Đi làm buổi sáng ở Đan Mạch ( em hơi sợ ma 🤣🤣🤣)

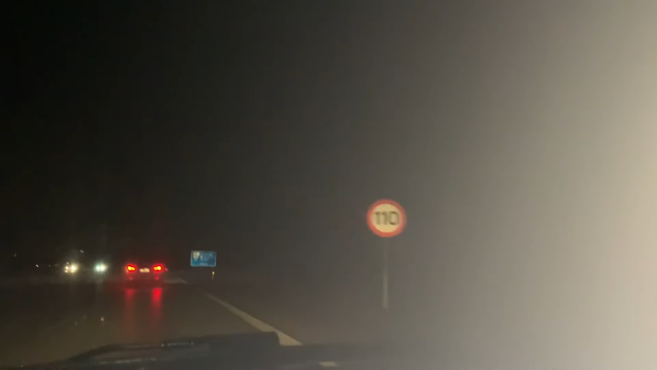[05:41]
Nếu mà mình chạy Mình muốn đi ra trung tâm Đó, SkyBee là chỗ mình đó Thì là khoảng 500m nữa Mình phải đi quẹo Tức là mình hãy ra khỏi cái mô tô bãi này Đó, là mình đang xin ra được xong đường này Đi ra rồi, bây giờ là ra khỏi mô tô bãi Bắt đầu là mình chạy chậm lại Thì cái đường này là cái đường cong Nó sẽ cho chạy là 40km